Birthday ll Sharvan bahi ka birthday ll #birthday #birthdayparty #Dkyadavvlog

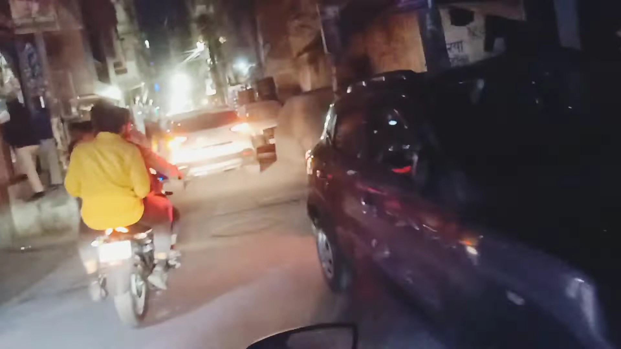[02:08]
ये जो दोस्तों येलो शर्ट में आप देख रहे हैं, ये हमारी, ये है, इस बाइक पे हम तीनों जा रहे हैं।